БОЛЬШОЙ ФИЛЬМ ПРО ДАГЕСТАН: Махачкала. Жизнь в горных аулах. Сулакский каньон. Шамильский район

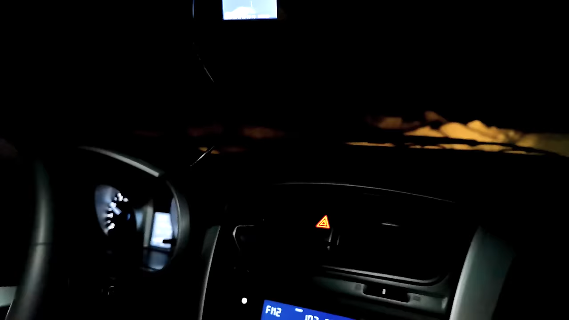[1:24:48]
Это немного эмоций. Не без этого. Если бы не ночь, здесь были бы такие, стоп, резкий поворот вправо, резкий, там пропасть, будет пропасть.